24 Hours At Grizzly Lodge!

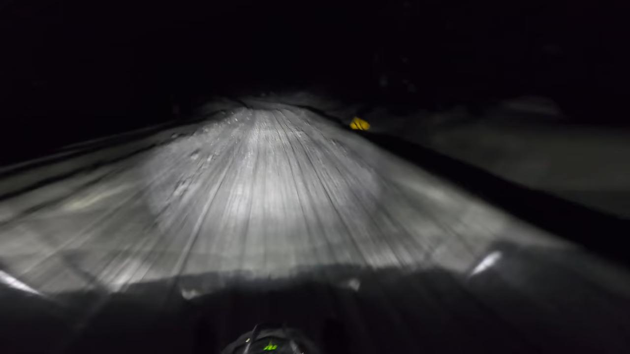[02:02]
Well, after about 25 kilometers of this nicely groomed trail that Taylor put in, and a nice full moon ride, we're about to turn the corner and see Grizzly Lodge. Man, I love coming here. Some of my best memories have been here. One of the first times I ever hung out with my wife was here. I've came and jumped snowmobiles, filmed Slednecks, filmed 509. And you know, this place just brings overall good vibes. So I'm gonna put the sled in the garage